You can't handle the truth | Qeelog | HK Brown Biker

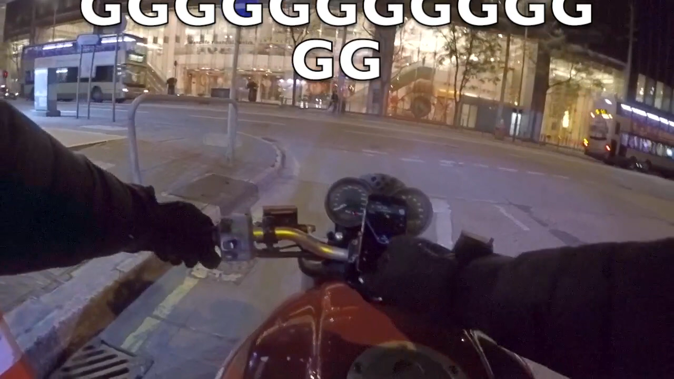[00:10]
Okay, so we haven't met in a very long time, check this out. Oh damn! Today we're gonna go on a new bike ride to Tsim Sha Choi in Hong Kong.
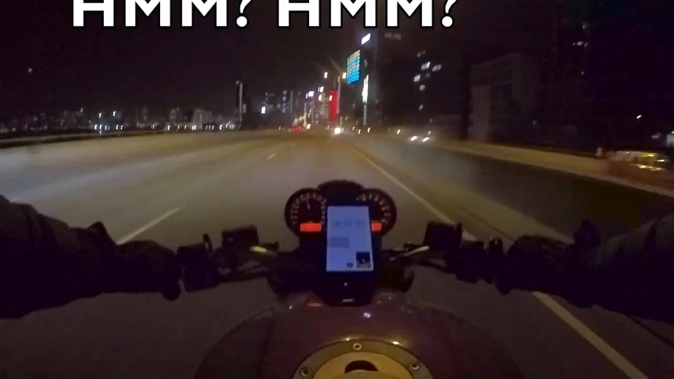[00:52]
Yes, that's me. The view on the right hand side, isn't that just magnificent? Do you know what he's thinking? Honey, honey, isn't that Keylog? Mhm. While I'm buying that car, I'm pretty sure I forgot to change the lanes in time. So look at this. It's gonna be a bit late, I think. Yep. But it's alright. You guys better be enjoying this view because now check out the mood.
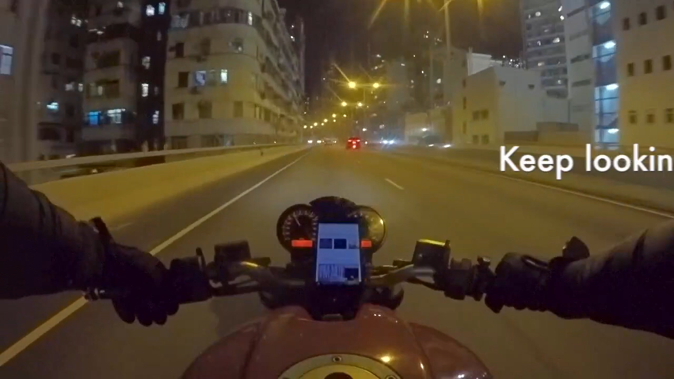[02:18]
The scenery here is surrounded with all those buildings. Yes, I do agree with you that it does look like a scene from a game, doesn't it?
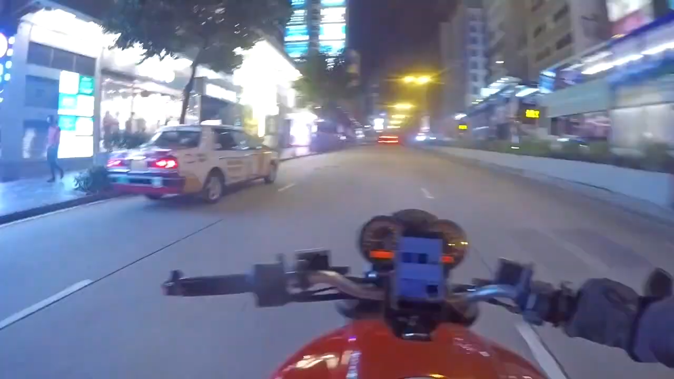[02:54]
This is a downtown Jordan area. We're entering Chimsachoy.
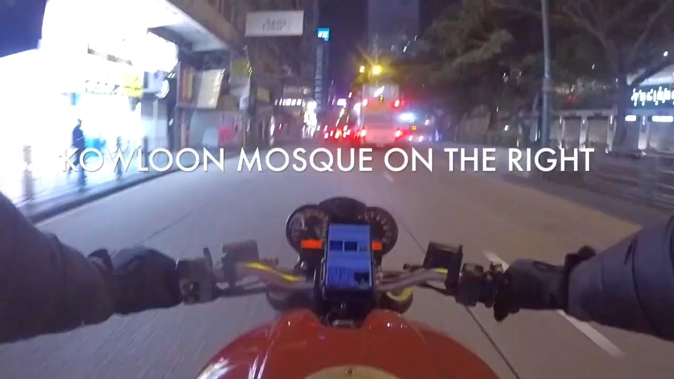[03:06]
Chimsachoy, the masjid, the mosque is on the right side. And we're going to end the video very soon.